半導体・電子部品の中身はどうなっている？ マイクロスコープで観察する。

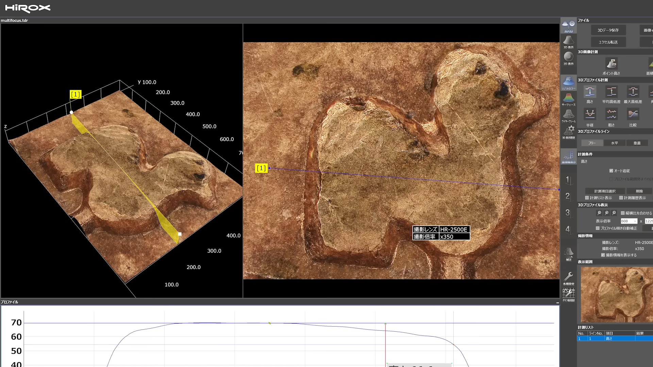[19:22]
高さ66μmって出ましたねかなり精密にこの10円玉作られています